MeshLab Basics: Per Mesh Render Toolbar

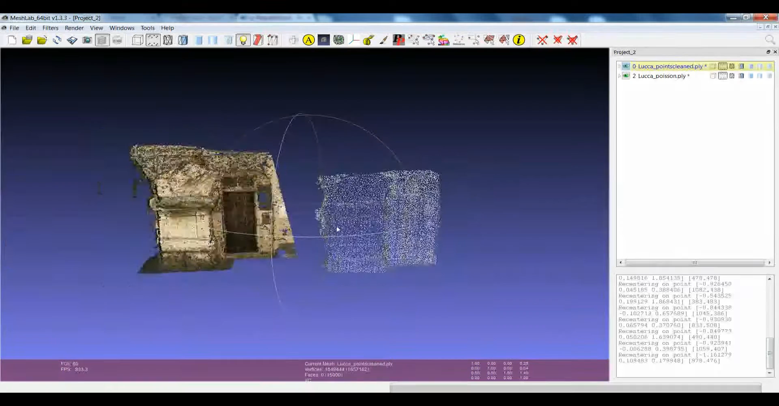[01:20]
point cloud which is very easy to handle while the other one since it's made by not a lot of points it's not so easy to handle even like double clicking becomes quite difficult. At the same time if you want to visualize the second layer in the right way and you just set the visualization with triangulation since the first one doesn't have any triangle it becomes invisible.
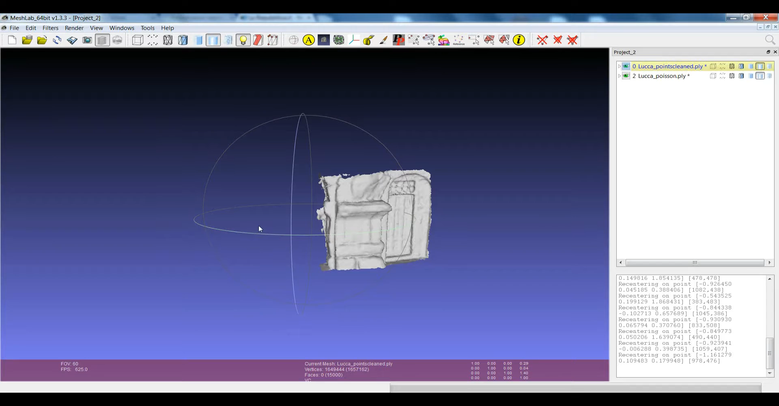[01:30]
So in the previous release sometimes it was difficult to handle data which were essentially different one respect to the other. Now having the possibility to set independently the render mode for the different layer makes things easier to handle with the peculiar situations. One typical example for example would be to have models coming from triangulation 3D scanning and
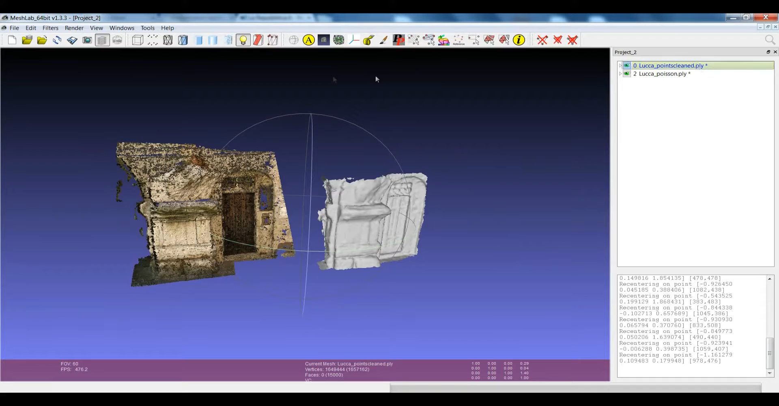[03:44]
if you disable that and you close now you have the layer dialog as it was before so you have you can set the rendering mode for all the layers at the same time at any time you can switch back by going back in the options and for example enabling again the per layer